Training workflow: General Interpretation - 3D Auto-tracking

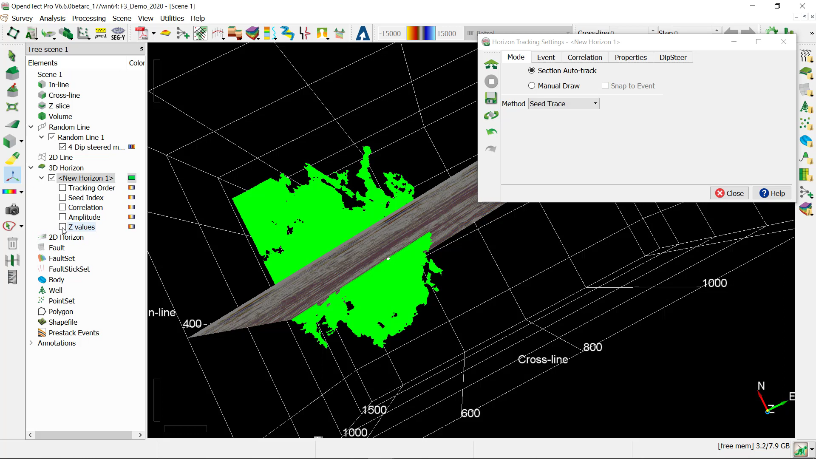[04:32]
I'm going to switch on the Z-Values so that I see the color variation.
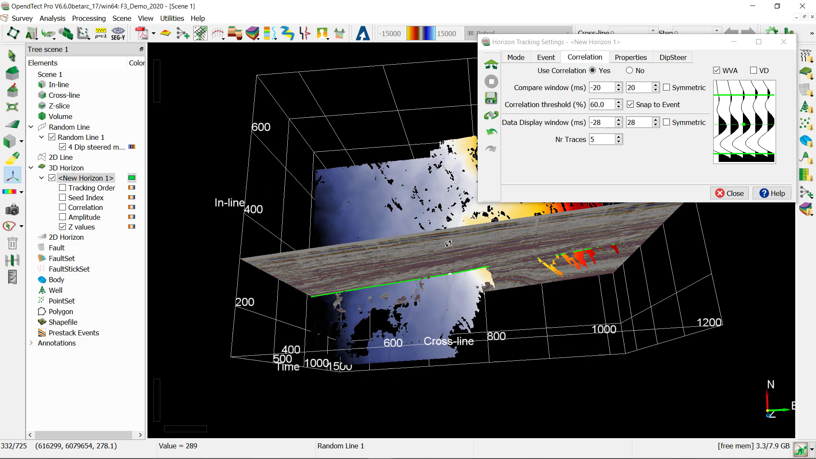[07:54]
And previously auto-tracked horizon patch remains untouched. This way you can keep repeating the workflow, adding new seeds, auto-tracking, QC-ing and locking the patches which you are satisfied with. Until you have filtered the entire area with the horizon patches of good confidence.
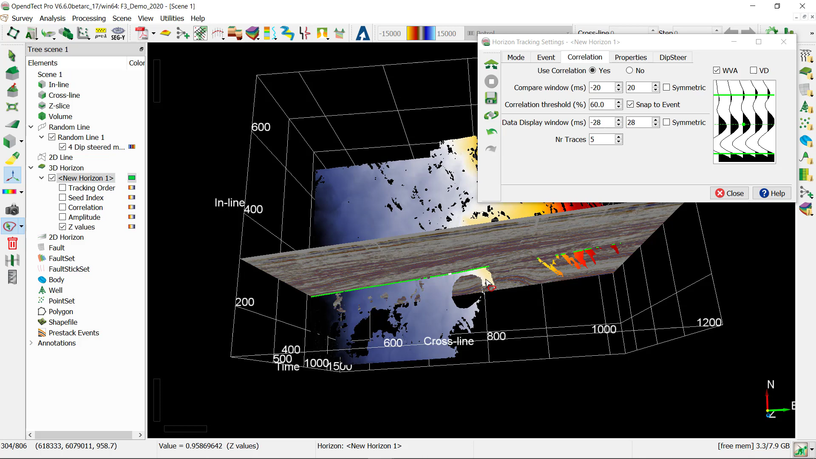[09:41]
You can also use the tracking history to remove all positions, children, following the last good position, parent. And I'm going to explain how to do it on another example. To demonstrate how the tracking history works, I picked another horizon with a large search window so that the bed positions can clearly be seen.
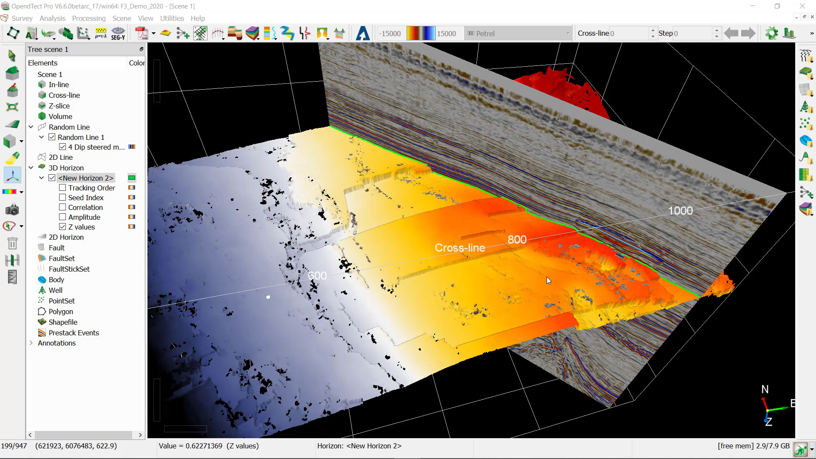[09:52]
I'm going to zoom in to one of those positions, hold Ctrl and right-click on it and choose Show Parents Path.
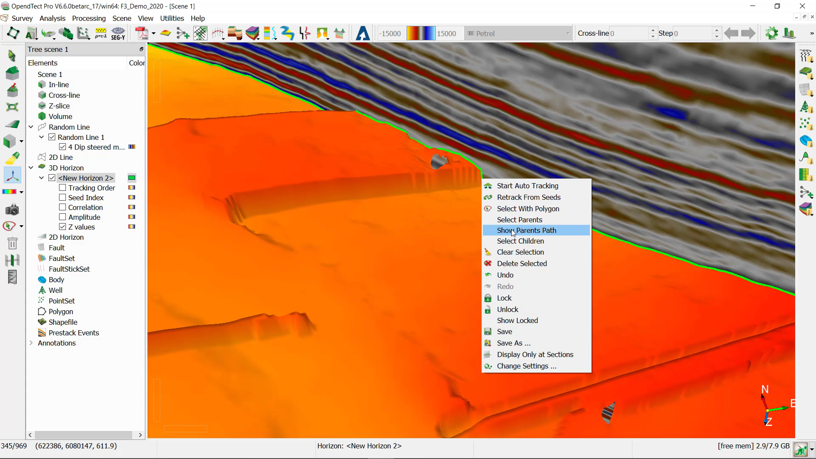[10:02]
This automatically brings up a 2D viewer.
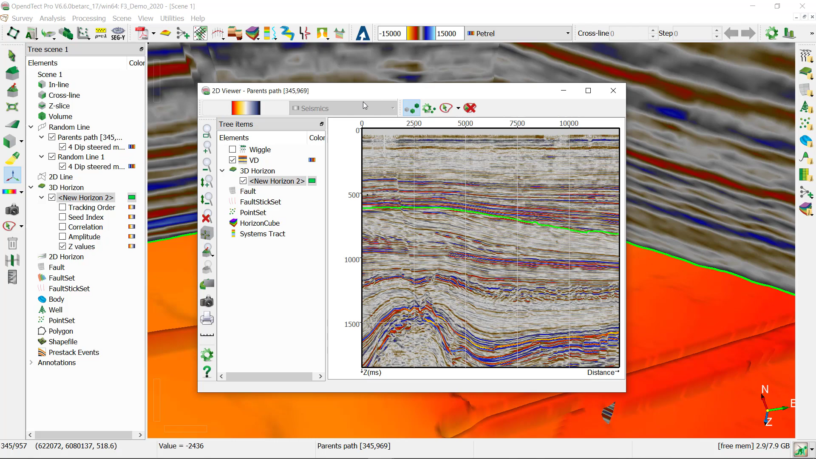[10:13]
The parent path is also displayed in the 3D scene.
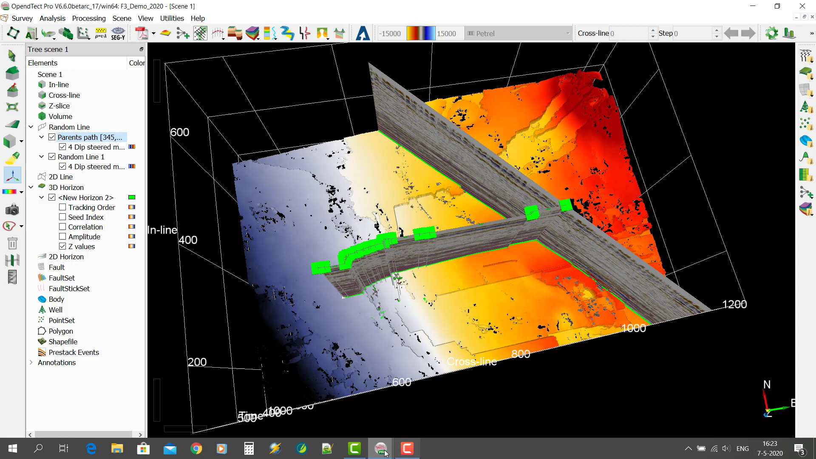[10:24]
I'm going to bring back the 2D viewer and try to find the bed positions where the tracker went off.
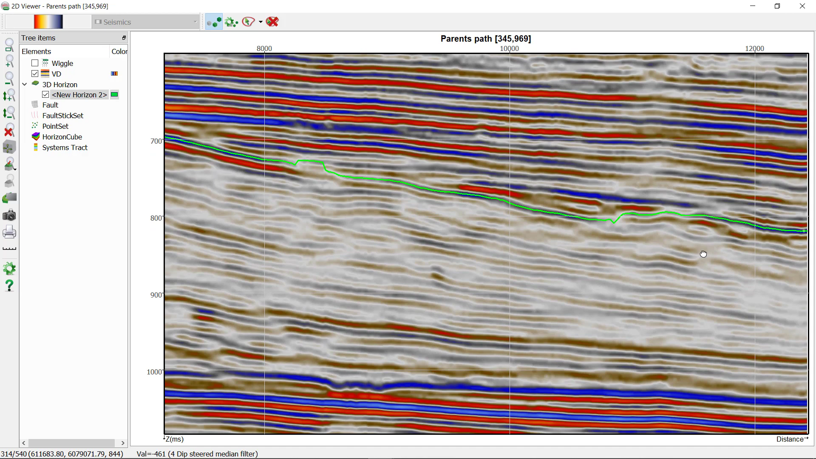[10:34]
I'm going to hold Ctrl and right-click on the position where I think something went wrong and click Select Children.